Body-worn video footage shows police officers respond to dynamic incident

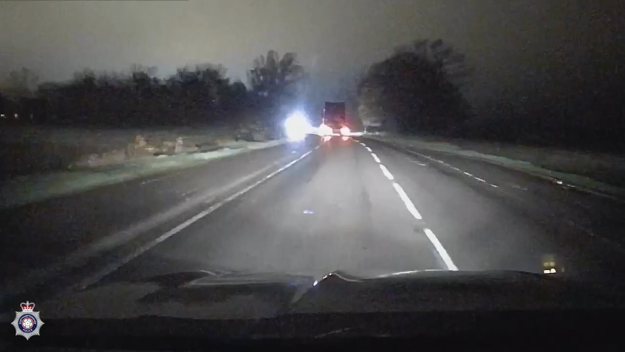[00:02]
Yeah, Auscadet 18, I'm about 150 metres behind him, I'm keeping my distance because he obviously knows I'm here. Vehicle moved, straddled in the central line,
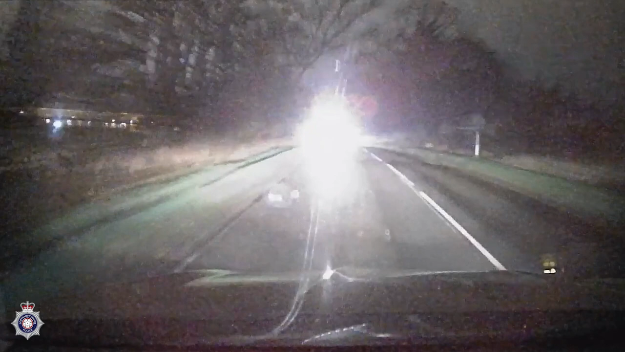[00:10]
medium risk as we go up around the hill, still Ketchum Road towards Woodson.
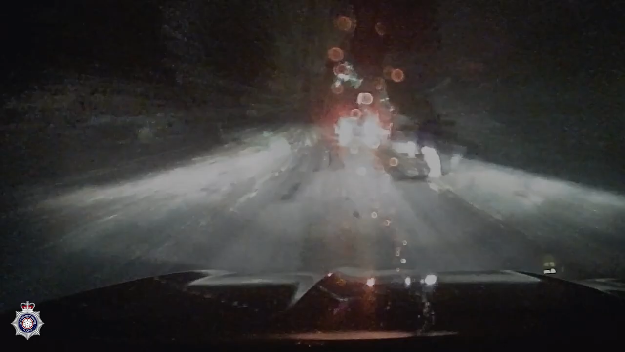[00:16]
Yeah, vehicle continues, weaving all over the road now, on this unnamed road back towards Ketchum Road.